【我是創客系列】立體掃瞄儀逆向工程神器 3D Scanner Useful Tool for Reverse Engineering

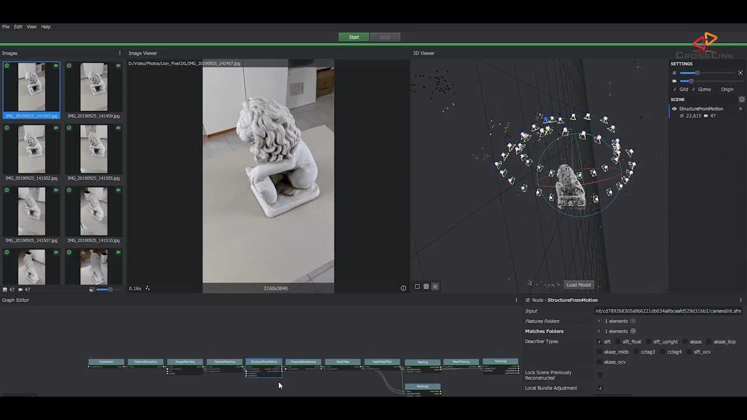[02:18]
甚至可以對著物件四方八面地拍照然後利用軟件將物件的3D
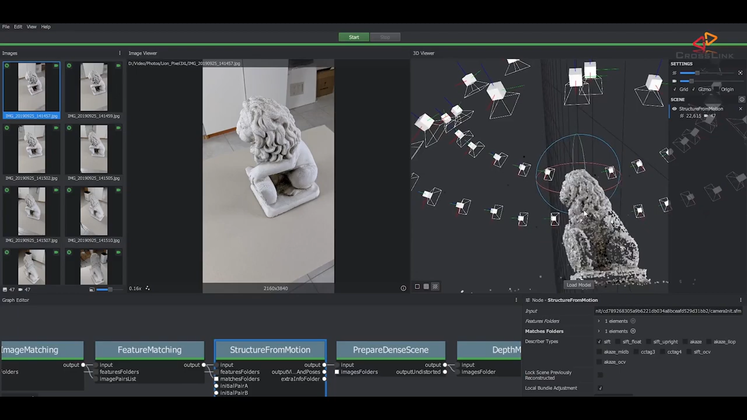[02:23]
模特兒組合出來都可以
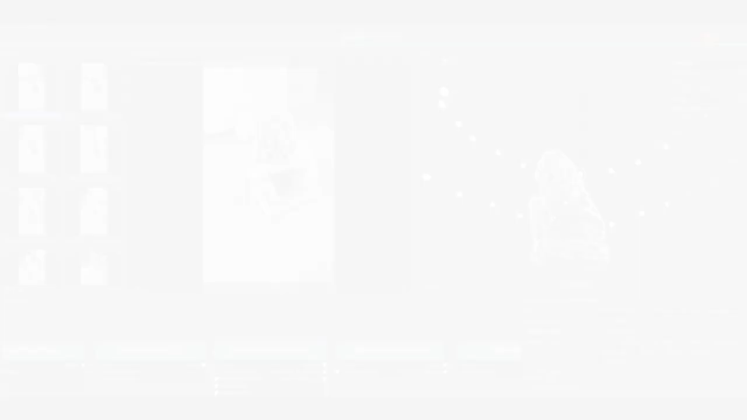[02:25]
但無論如何利用這些方案效
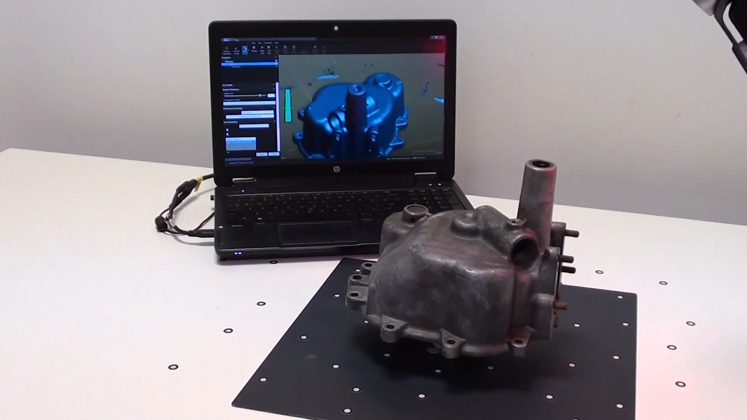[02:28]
果始終及不上專業買回來的3D 掃描器
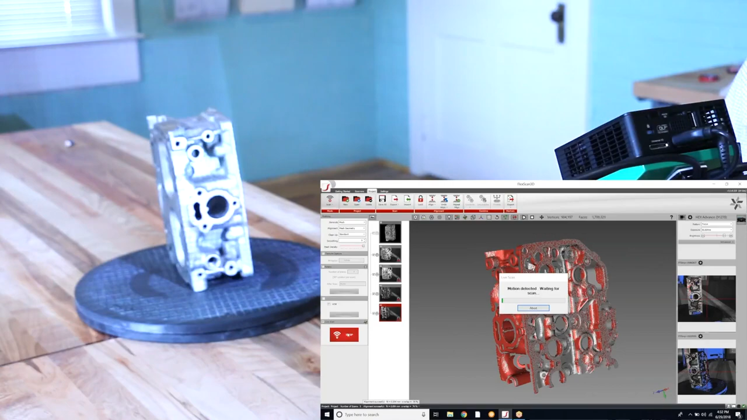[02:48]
來說我們什麼時候會用3D 掃描器就是我們手上有一件很複雜的部件我們
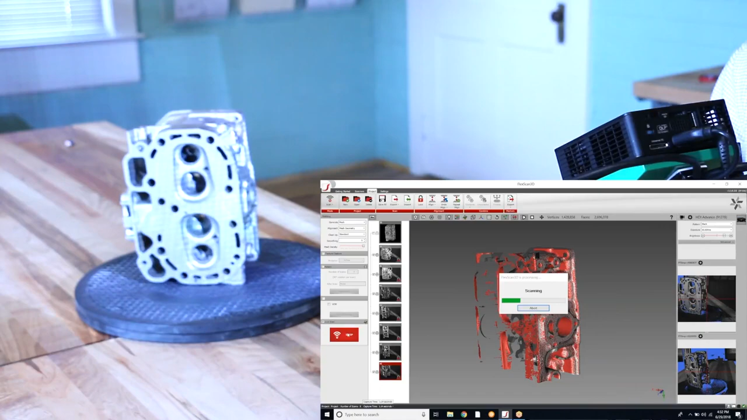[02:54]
想改良它但如果要用 CAD 跟著它畫出來就要花很多時間
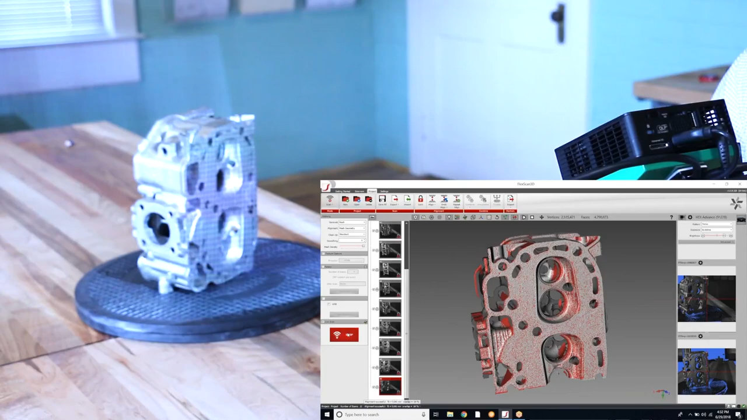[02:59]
我們就可以運用逆向工程將它掃描了然後修改
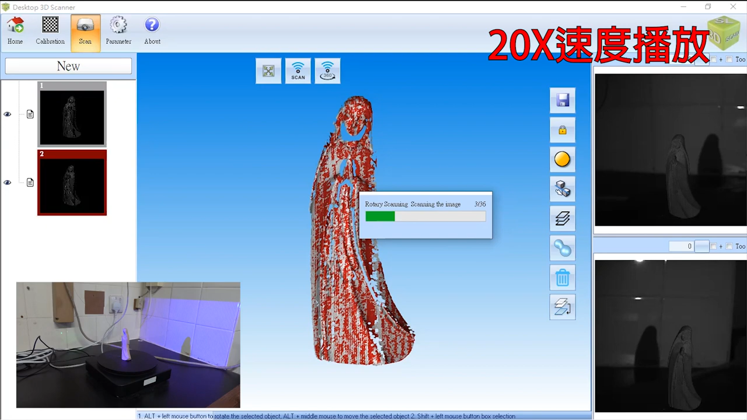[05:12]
其實數36次就很花時間的一般普通的物件選擇10次已經夠了